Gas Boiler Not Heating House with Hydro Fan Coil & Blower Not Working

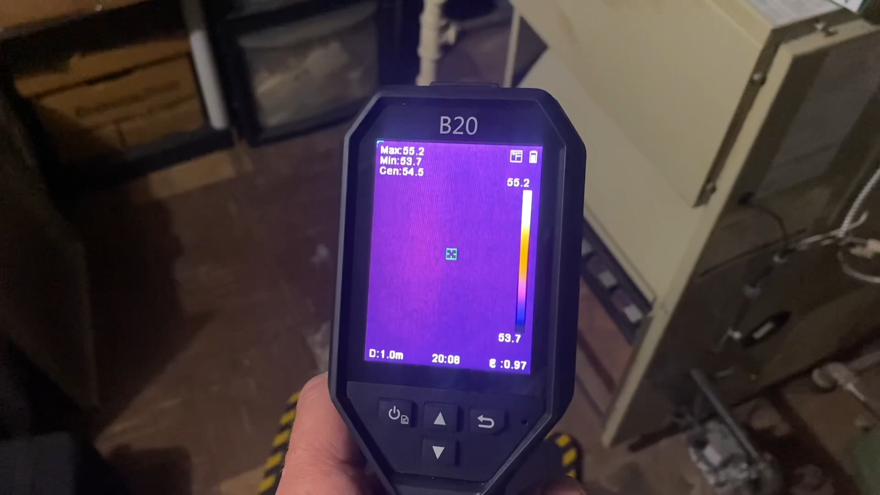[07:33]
hik micro the b20 open the site window and
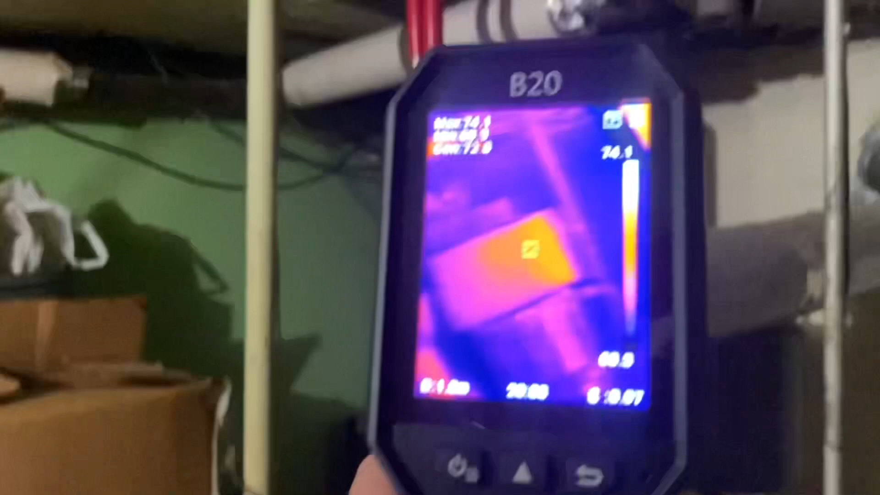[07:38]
take a look at the piping so we are circulating the
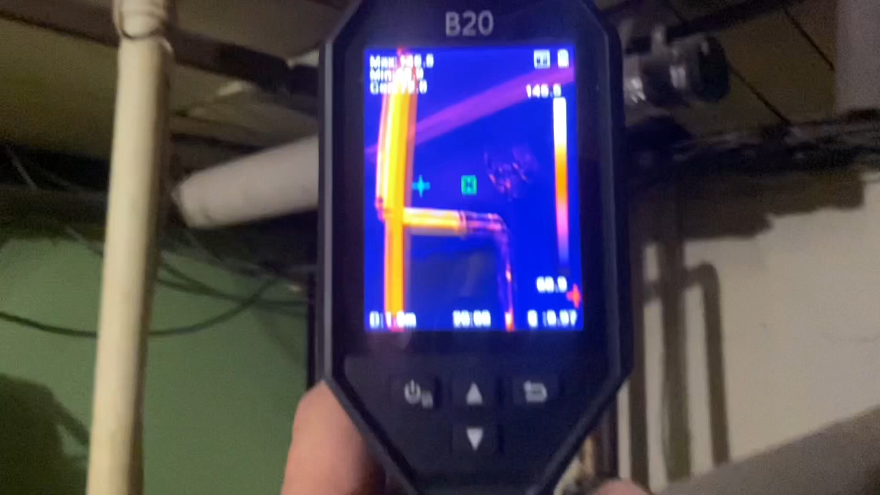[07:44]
one to the left that's supply and we're ready at 132 and that one 121.